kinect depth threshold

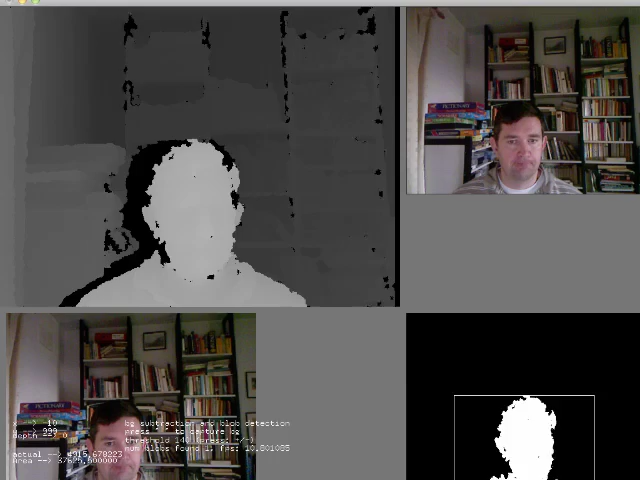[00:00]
What I've done now is I've modified the depth threshold so that when I do the export it actually only exports data that's within one meter based on the calculations that I've done. So if I go to my diagram, my depth map here and click on X, it quickly exports the data. Then I can go to mesh lab. If I just scoot it in here into the viewing area.
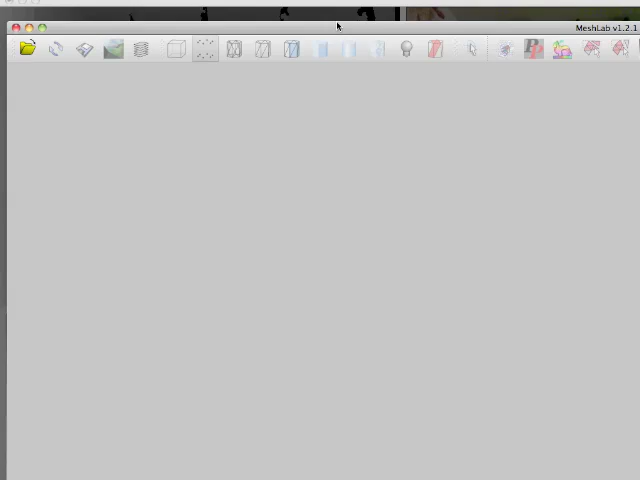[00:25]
File,
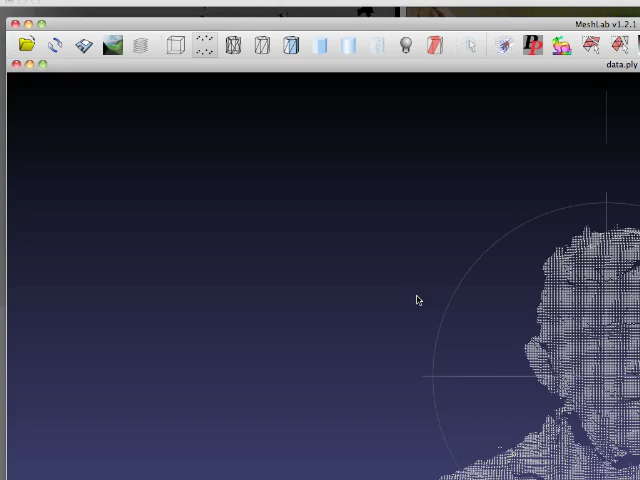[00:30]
I guess this, which is me.
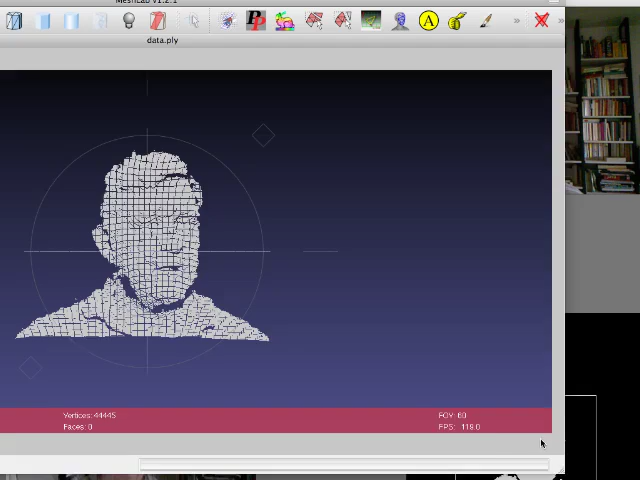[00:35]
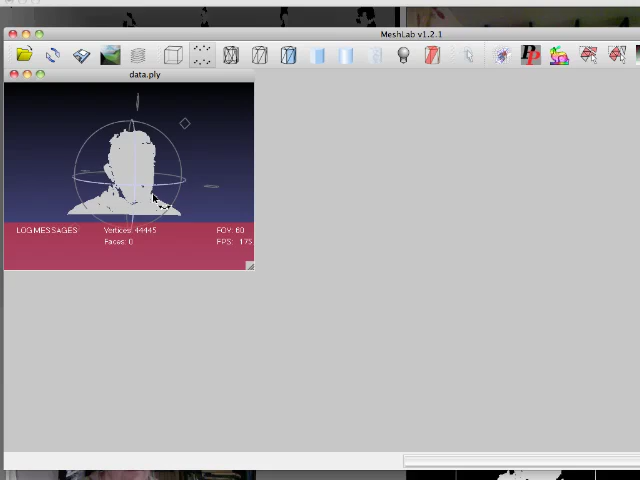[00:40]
If I zoom around like that, you can actually see me in Glorious 3D.
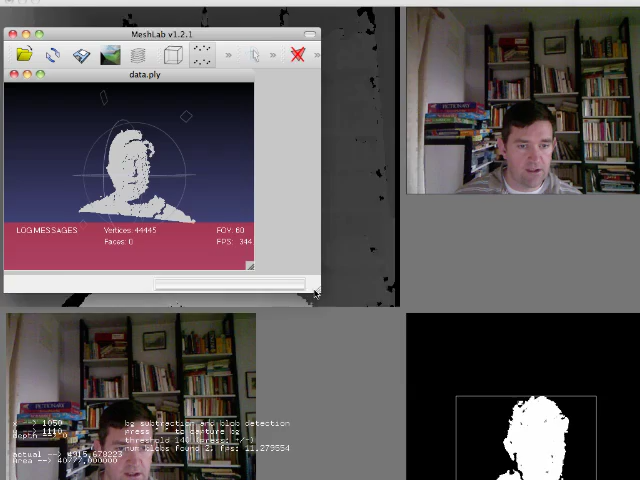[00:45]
It's actually not bad. I'm within about a half meter of the connect and actually you can see that it actually does a pretty good job.
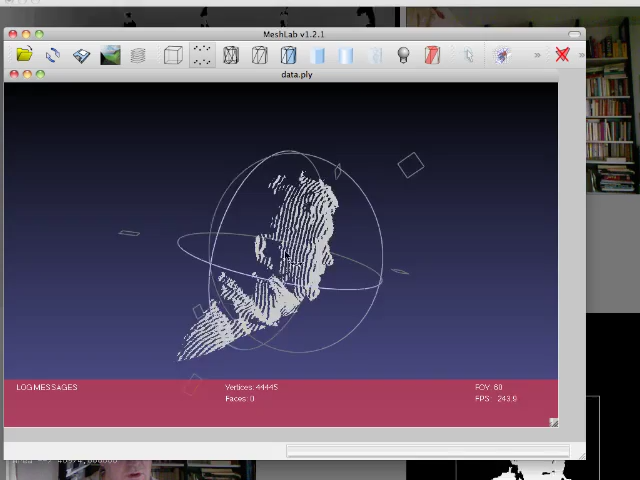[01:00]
I can zoom in as well, right there.
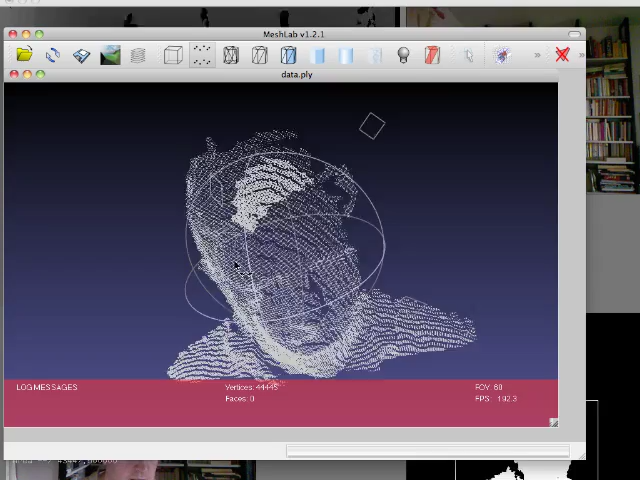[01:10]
Now the next step is to actually make a mesh of this. Cheers.